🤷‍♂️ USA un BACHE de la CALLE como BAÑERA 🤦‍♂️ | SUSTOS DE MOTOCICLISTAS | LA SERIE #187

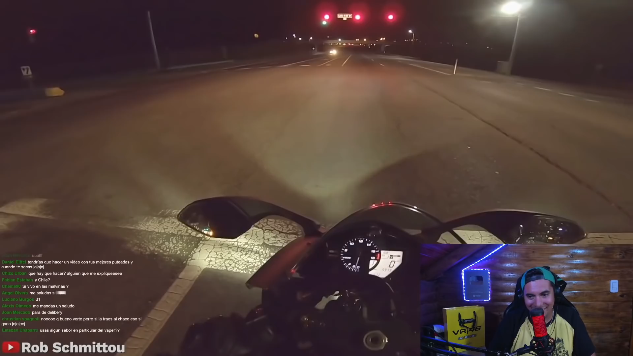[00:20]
Y el chaboncito de la mano de la moto con la manito. Era.
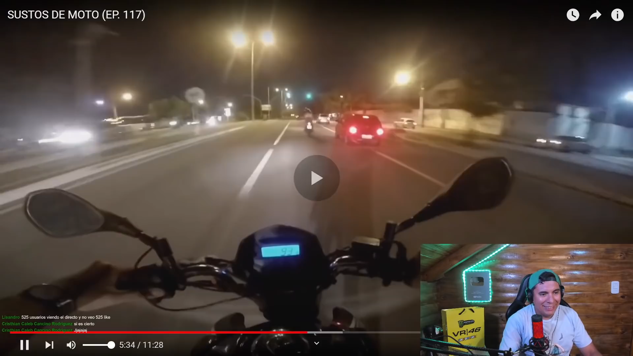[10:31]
Eita porra! Havia uno parado. Dos.